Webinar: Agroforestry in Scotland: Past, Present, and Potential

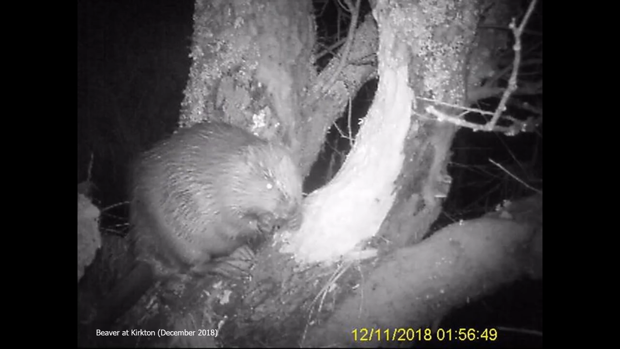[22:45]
This is a trail camera image of one of the beavers at Kirkton felling a willow tree.